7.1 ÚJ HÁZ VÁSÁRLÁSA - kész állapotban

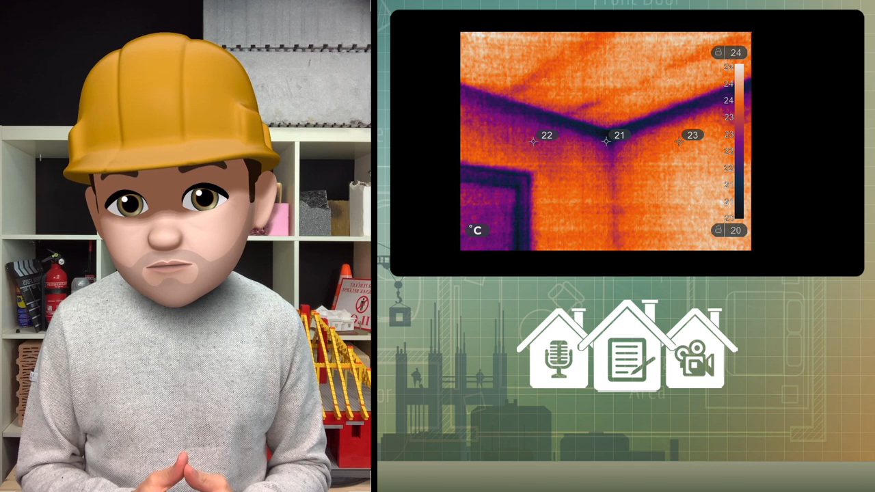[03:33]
On screen: scale top 24°C, scale bottom 20°C
a hideg idő beköszöntével garantált penészedést okozva a fal mennyezet találkozásnál. De ilyen lehet például az ablakoknál a külső párkány vizóráról,